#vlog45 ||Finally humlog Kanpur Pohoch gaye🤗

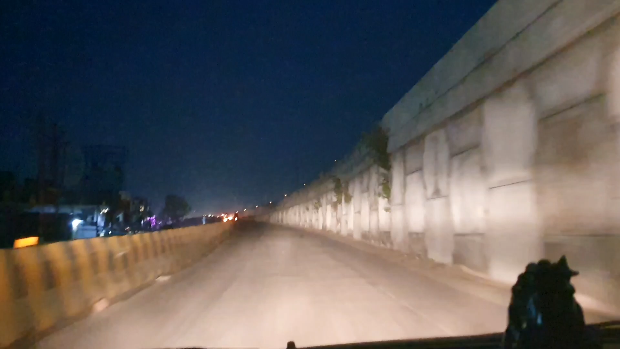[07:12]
रहा है देख है आप जैसे कि हम लोग चलना आप कानपूर के लिए और हाय भी पकड़ लिया है Δेखिया और कि अच्छा है यहां कोई नहीं है यह सीथे तान पूँ जाएग रास्ते पे गंगा
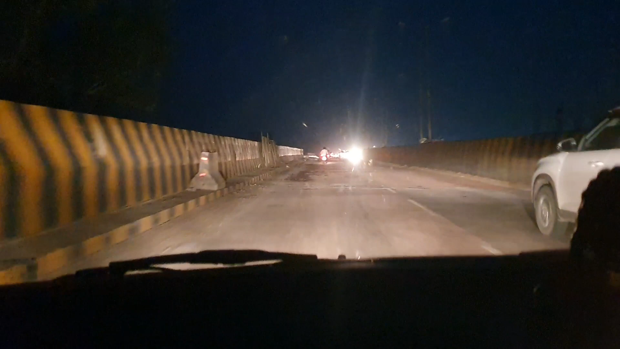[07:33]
तो आगे हम लोग चड़ गये एक्स्वेस पर तो गाइज दोस्तों अभी हम लोग आ गये हैं
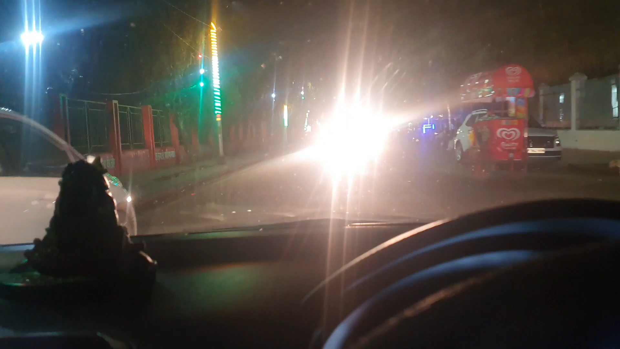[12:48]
पर रात की वज़े से दोस्तों ज्यादा कुछ दिखा नहीं है क्योंकि देर में पहुझे तक टाइम मिलेगा